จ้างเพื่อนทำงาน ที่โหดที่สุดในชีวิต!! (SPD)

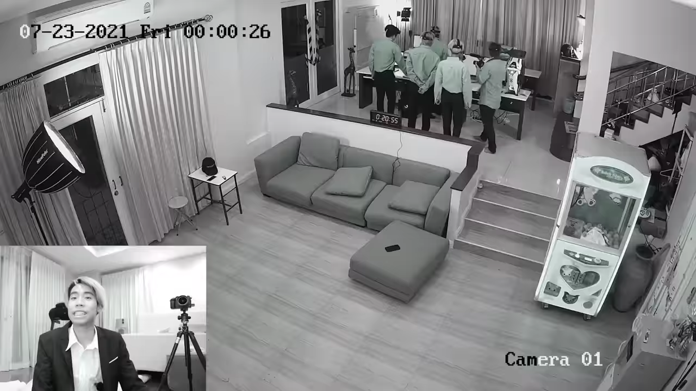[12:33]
เดานะ กำลังวิเคราะห์อ่ะว่าเครื่องไหนคือ SPD เออว่ะ